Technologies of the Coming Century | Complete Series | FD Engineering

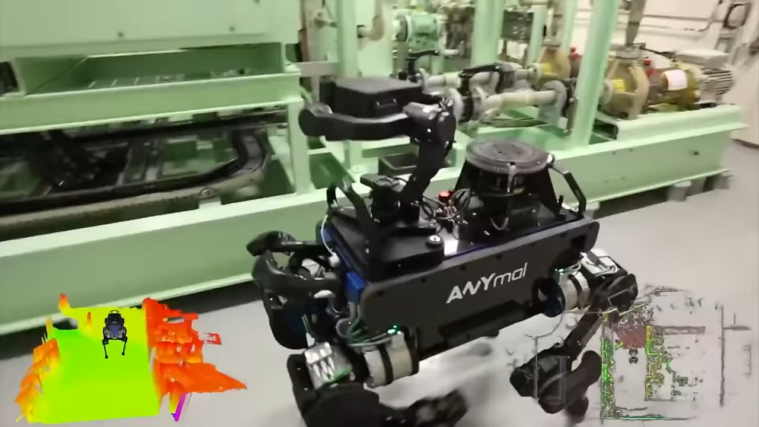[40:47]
Animal helps to reduce the risk of disruptions and ensures the security of the electricity supply. The robot monitors machine operations,
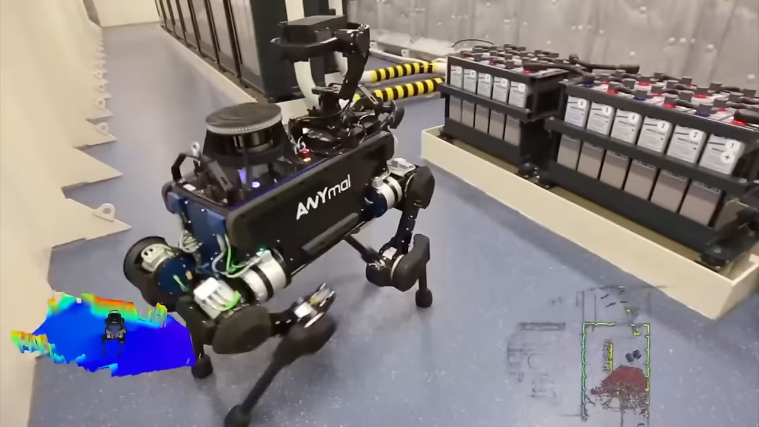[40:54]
transmits sensory readings and detects thermal hotspots and oil or water leakages.
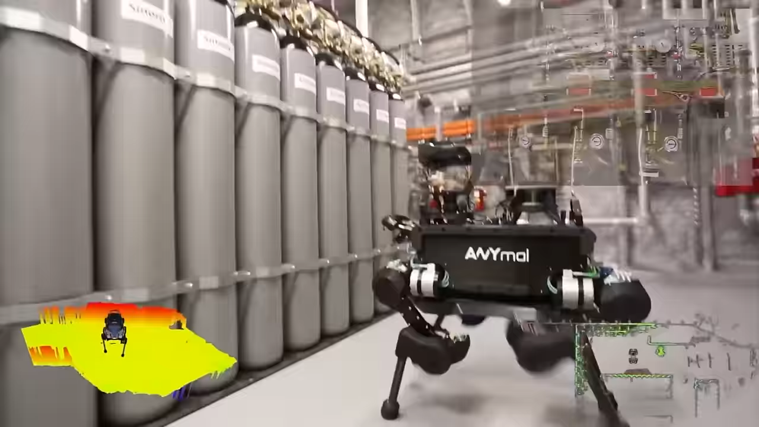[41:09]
to provide real-time information through the robot's onboard visual and thermal cameras,